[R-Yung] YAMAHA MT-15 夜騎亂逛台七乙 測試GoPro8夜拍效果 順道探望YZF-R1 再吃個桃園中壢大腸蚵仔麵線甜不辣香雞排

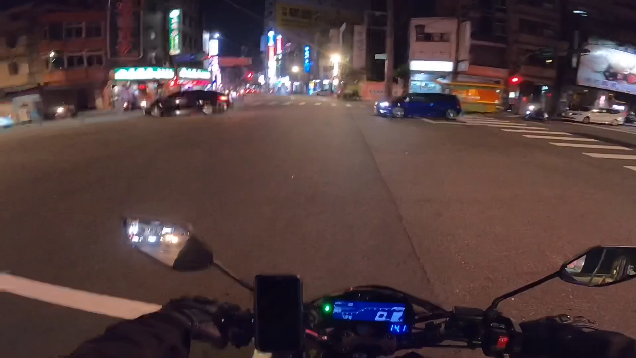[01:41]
去溜達阿不然的話我也是先在家裡面看電視不知道是做什麼那不如就是騎車出來晃晃囉
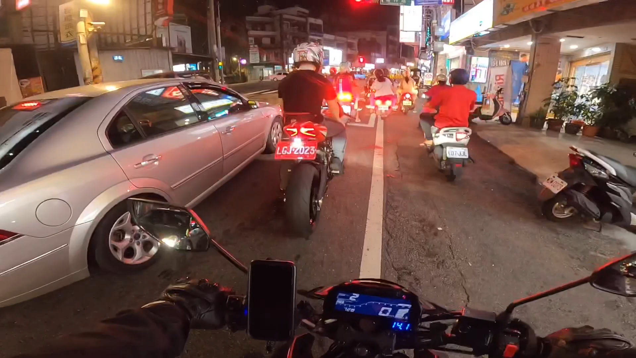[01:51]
哇靠看到帥車Ducati耶Ducati真是香阿哇底牌這應該是1999吧12就是199吧老哥認識一下這是959哇哩哩哩又在旁邊跑
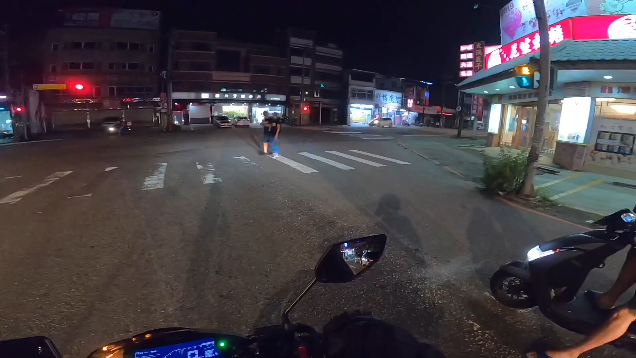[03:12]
該不然還騎個騎個台七椅好了剛剛沒有在晚上的時候騎過台七椅
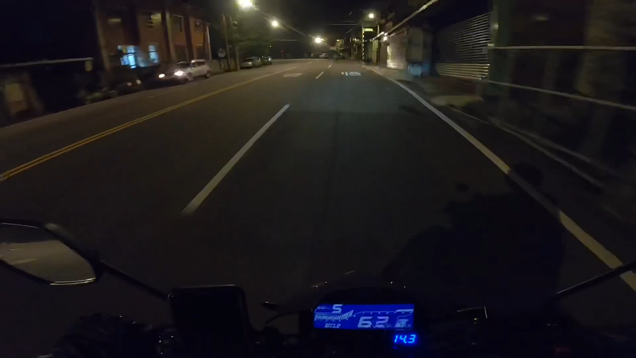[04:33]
很黑很可怕嘻嘻的嘻嘻的嘻嘻嘻嘻哇靠晚上還來騎腳踏車
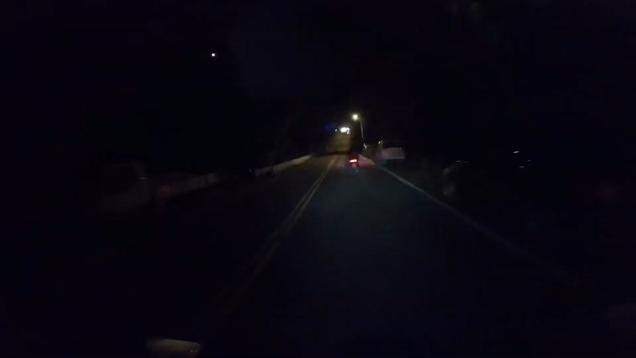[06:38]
哇 月亮很高高跨勒晚上的台七里真的車子的數量真的跟白天真的差超級多的啦
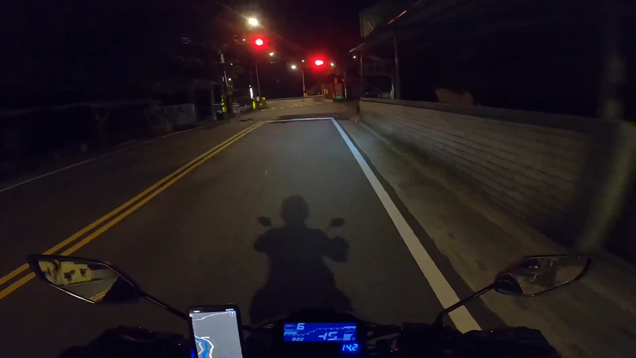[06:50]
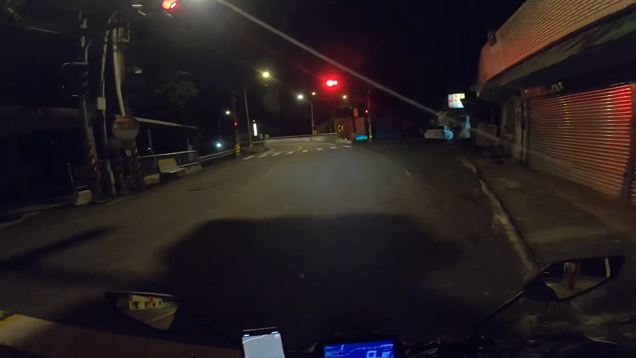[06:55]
遵守交通規則真的還蠻黑的我不知道GoPro的夜拍是不是有辦法拍得清楚啊